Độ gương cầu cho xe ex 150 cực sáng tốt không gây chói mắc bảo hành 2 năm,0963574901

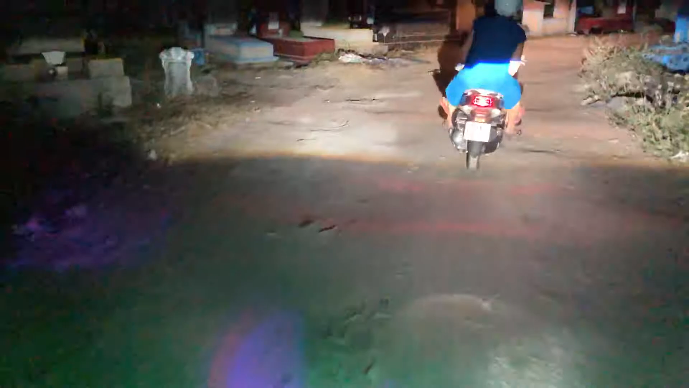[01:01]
tại vì mình chỉnh hơi cao nha chạy đi cái đường này cũng hơi sáng nói chung là bây giờ